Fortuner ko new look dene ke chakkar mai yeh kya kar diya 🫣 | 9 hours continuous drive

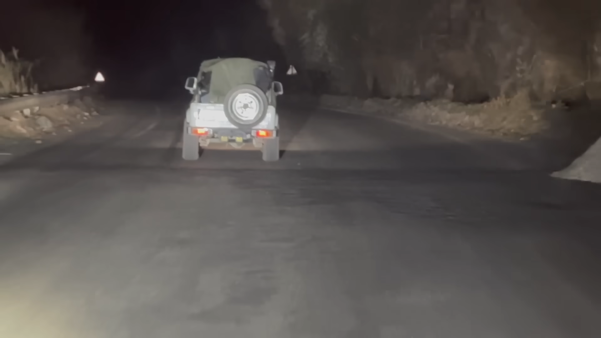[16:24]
हिम्मत है ये जिप्सी वाले भाई की, एक तो ये जिप्सी मतलब मेरी फॉर्च्यूनर भी इस टाइम उसी पे भाग रही है, पीछे सॉफ्ट टॉप है और लोग बैठे हुए हैं ठंड से सिकुड़ रहे हैं, मतलब मैं तो ये सोच रहा हूँ चलो अभी तो वो बैठे हुए हैं, उनके घर जाके बीमार नहीं हो जाएंगे वो,
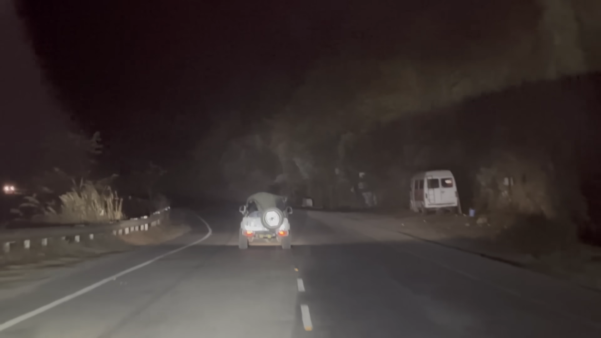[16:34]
क्या है मेरे को लगता है आदत सी हो जाती होगी शायद ना। सो भाई जी ड्राइविंग में किसी भी तरह की कोई भी दिक्कत नहीं आ रही है, टाइम आप देख रहे हो 1 घंटा लगभग मुझे ड्राइव करते होते हुए हो चुका है,
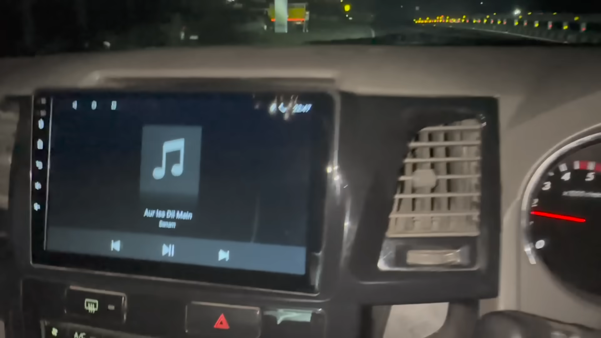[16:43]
कुल्लू हमने क्रॉस कर दिया है, बट दिक्कत ये है जहाँ ना जानवर आ जाते हैं रास्ते में,
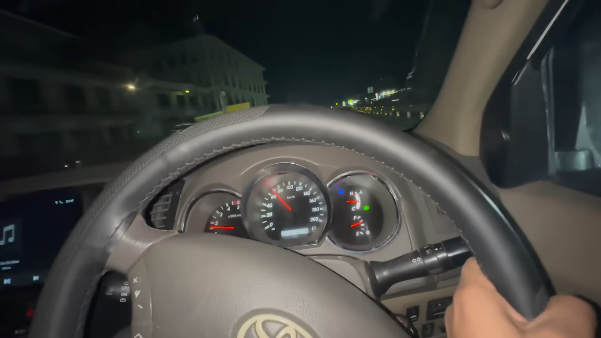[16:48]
हाईवे है तो मेरी भी स्पीड 80 तक तो रहती है, बट कभी कोई जानवर अचानक से टपक गया तो रिस्की हो जाएगा हमारे लिए।
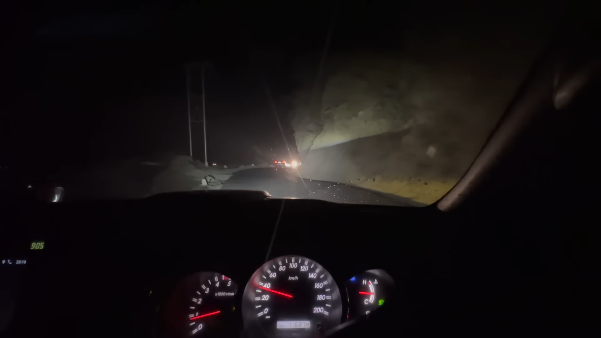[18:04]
जो स्पीड मैंने कवर की ना वो सारी इधर पूरी हो जाएगी, एक बस जा रही है आगे कोई उसको ओवरटेक करने की हिम्मत नहीं कर पा रहा, देखो सब लाइन में चल रहे हैं, हम भी लाइन में ही चलेंगे भाई, आगे जाके हाईवे पे जाके ओवरटेकिंग करेंगे।